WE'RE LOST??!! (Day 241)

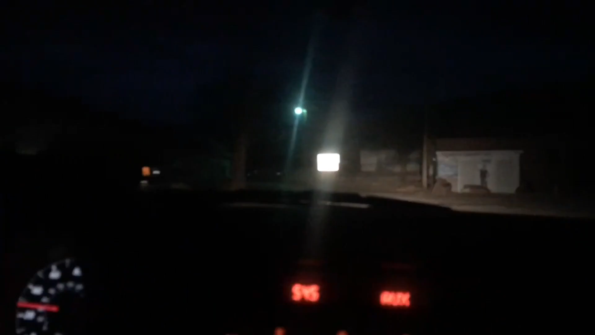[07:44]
Like it took us off of a highway to a random back road to a windy dirt road. Now we're in a town.
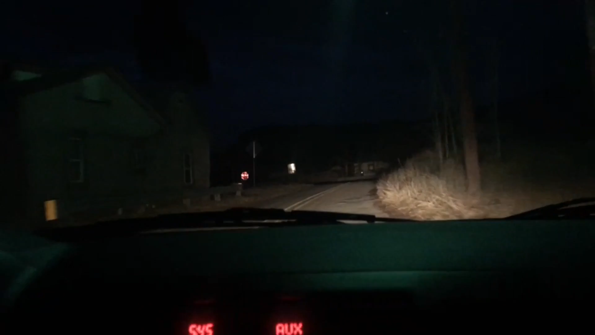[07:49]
Where are we? We're on a mountain.
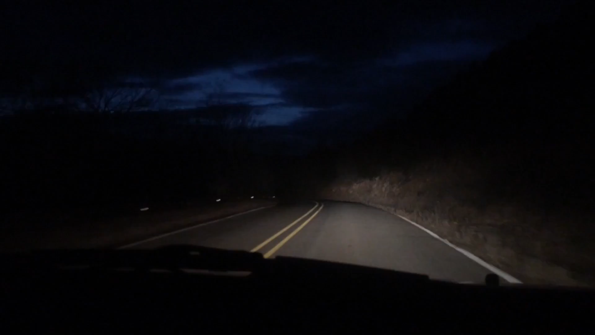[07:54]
Just on a mountain. We're just on a mountain. Another progress update. There's totally like this town here.